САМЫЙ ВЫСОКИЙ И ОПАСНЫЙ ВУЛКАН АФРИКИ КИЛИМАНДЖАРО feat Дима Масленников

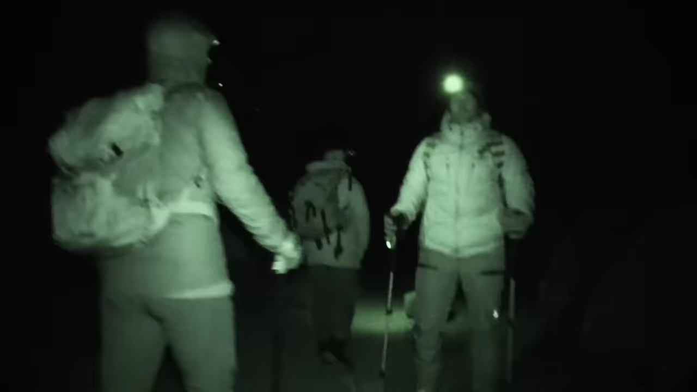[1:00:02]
Все, мы вышли из лагеря, держись за нас, Коки.
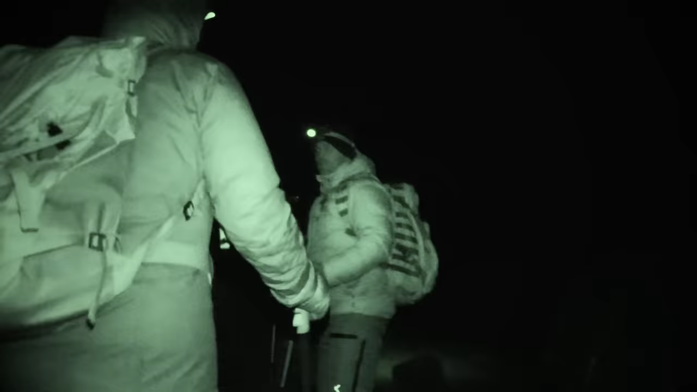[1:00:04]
Теперь следующая остановка – только вершина.
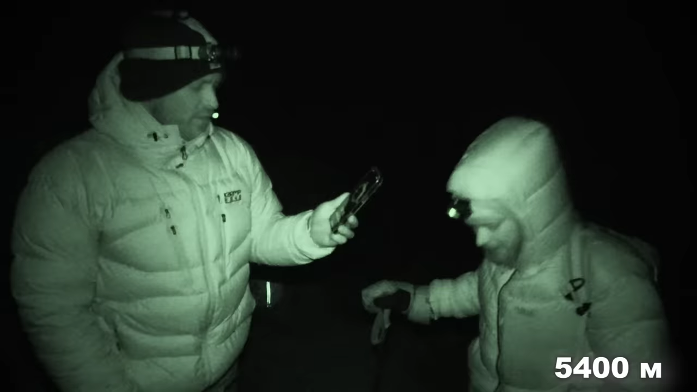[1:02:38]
Так, 5 утра, высота 5400. Нам осталось всего 495 метров. И вершина Африки будет наша. Еще сейчас подъема крутого, потом уже пологий кратер. То есть, кто сейчас продержится, тот дойдет до вершины дальше. Тот все, тот, считай, уже успех. Да. Честно говоря, она дала таких вот так с локтя. И ветер. Ветер жесткий, и угол наклона жесткий. Ну, постоянно идешь, постоянно вверх. Постоянно вверх, постоянно набор.